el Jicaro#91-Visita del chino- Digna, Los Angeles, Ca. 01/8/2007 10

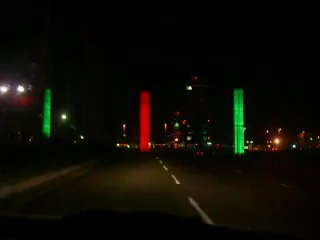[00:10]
¿Te gustan los colores, pues? Sí, muy bonito. Y aquí estamos ya entrando a lo que es el aeropuerto.
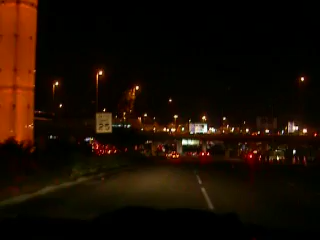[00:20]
Este tráfico va a estar serio. Aquí te puedes meter a la izquierda ya. Ahí está bien, ahí está bien.